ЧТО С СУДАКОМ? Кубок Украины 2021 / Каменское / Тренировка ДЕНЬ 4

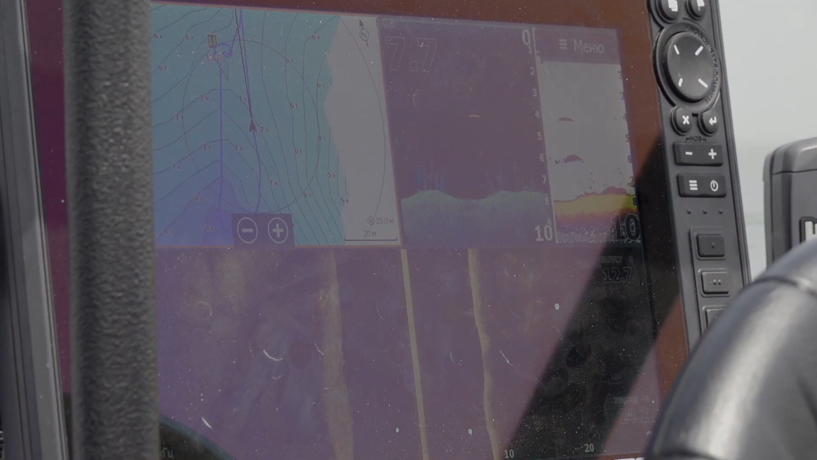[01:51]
Вот смотрите, друзья, мы в странствиях нашли очень интересное место. Ну, солнце отсвечивает, но возможно будет видно картинку с эхолота.
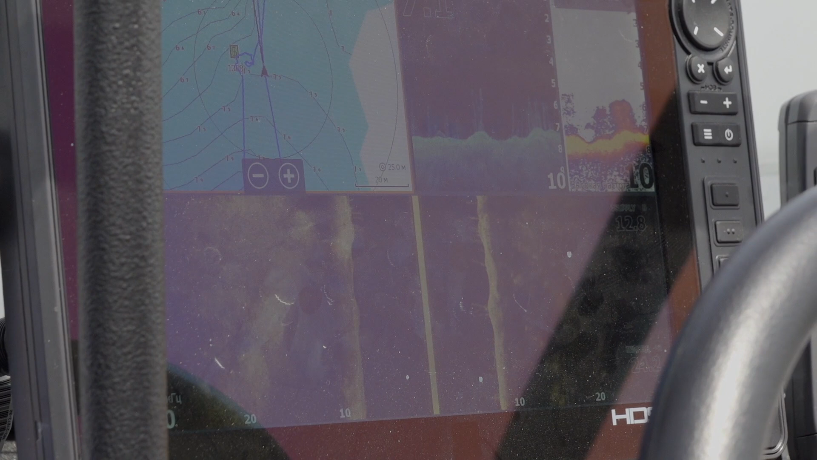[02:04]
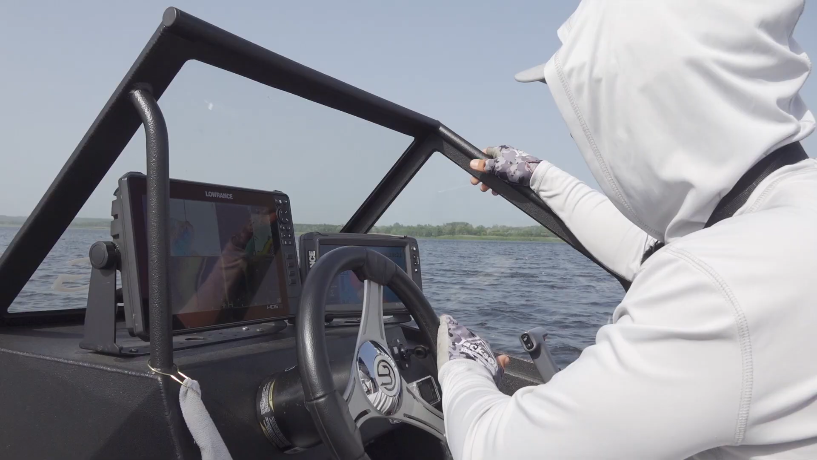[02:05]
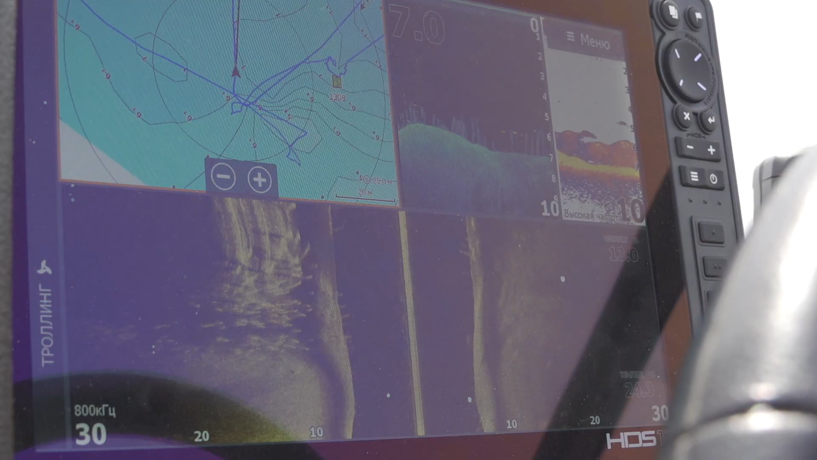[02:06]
Это деревья, я не знаю, что это или старая вырубка какая-то, просто посреди реки дичайший коряжник.
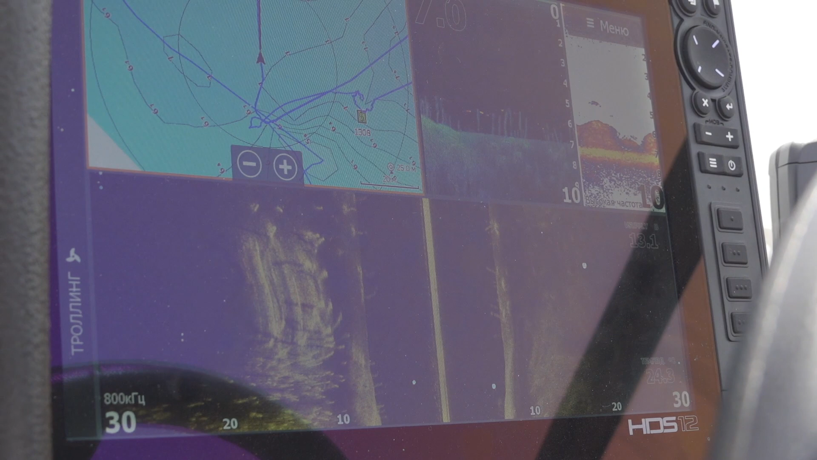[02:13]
Конечно же, мы его обловим, не может быть такого, чтобы тут кто-то не жил.
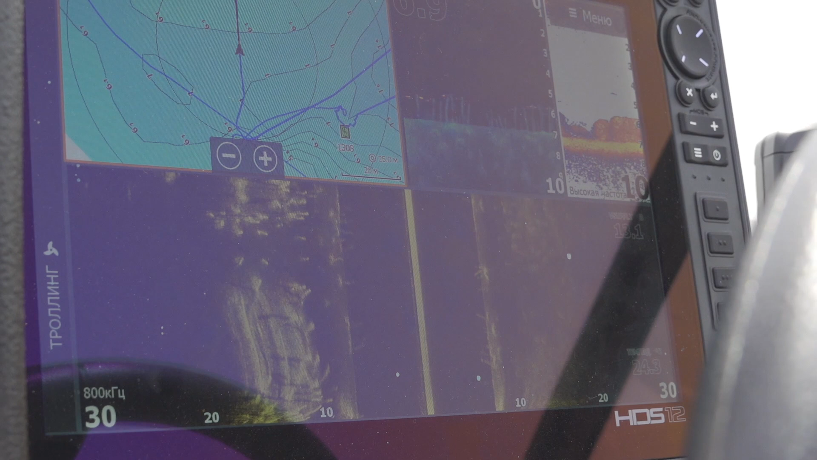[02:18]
Вот он, просто целое поле деревьев.